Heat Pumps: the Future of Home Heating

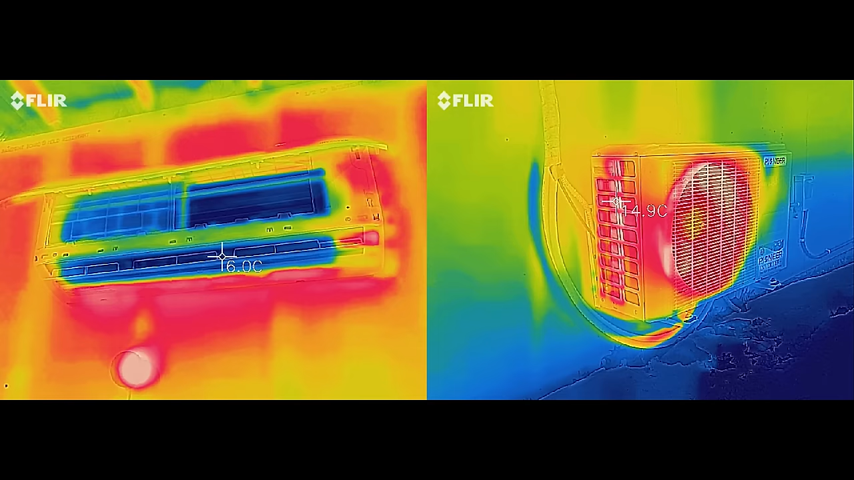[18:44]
and the outside unit is the condenser, rejecting it. This is how we expect air conditioning to work. But switch it into heating mode, and after a few minutes of idle time to allow the pressures to equalize, the reversing valve switches the direction of the refrigerant flow, and the rolls become reversed. When the compressor starts up again, the outside unit becomes the evaporator, absorbing heat in the refrigerant, and the inside unit becomes the condenser, rejecting that heat and warming the space. In a sense, it's air conditioning the outside air and using the heat collected from that process to warm the space. Here's why this is a big deal. The actual work being done here is compressing a gas.
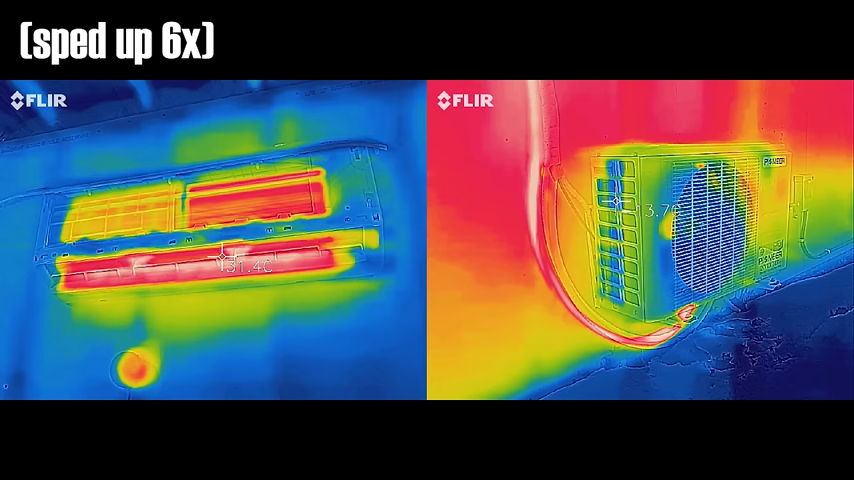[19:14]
Yeah, a little energy is being used by the fans, but nearly all the electrical energy this unit consumes goes into the electric motor which drives the compressor.